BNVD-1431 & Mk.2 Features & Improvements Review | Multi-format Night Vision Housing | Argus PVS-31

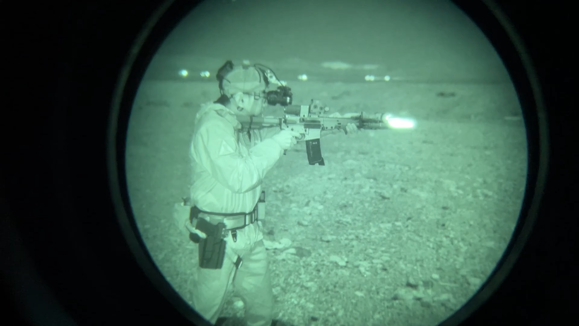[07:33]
And Argus provides a diagram and instruction of configurations for different tubes.